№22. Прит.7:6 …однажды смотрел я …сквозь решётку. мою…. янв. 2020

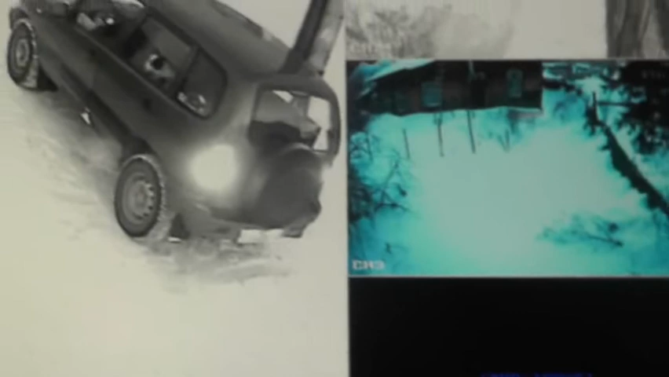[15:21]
ну все собачки там у него он выглядывает Игоря благослови господи поехал он едет по улице по другой где меньше людей меньше транспорта ну и все все